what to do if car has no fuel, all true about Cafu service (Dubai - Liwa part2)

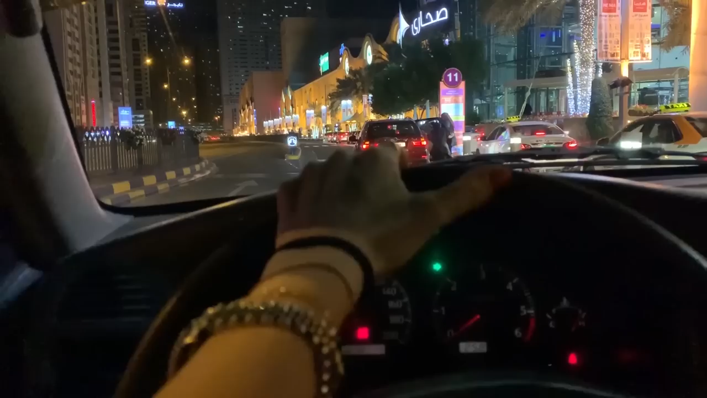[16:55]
oh my god it's traffic you ready let's go i'm angry